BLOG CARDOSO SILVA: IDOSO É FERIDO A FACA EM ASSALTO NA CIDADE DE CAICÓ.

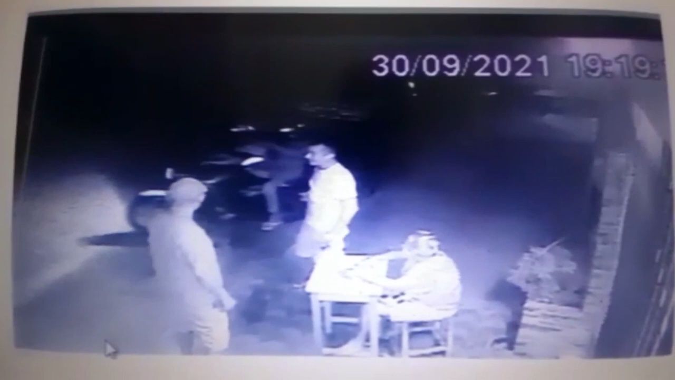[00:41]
o elemento assaltante puxa uma arma branca, uma faca e fere o cidadão de idade que foi inclusive socorrido ao hospital regional aqui na cidade de Caicó tamanha brutalidade, tamanha violência, essa onda de assalto aqui na cidade de Caicó e não é diferente no Rio Grande do Norte,
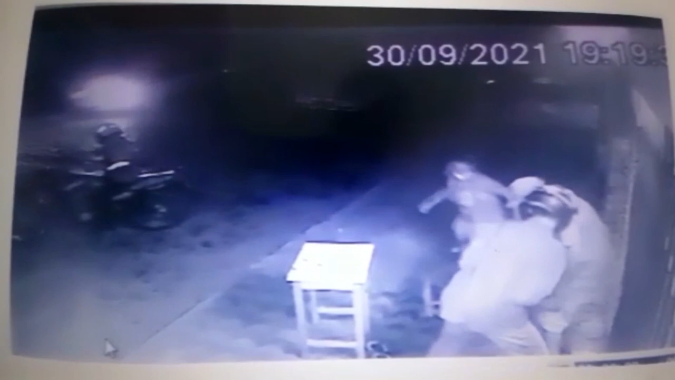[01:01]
sabemos os esforços da segurança pública para tentar minimizar essa situação, mas não é fácil, não é fácil no Rio Grande do Norte não é fácil na Paraíba,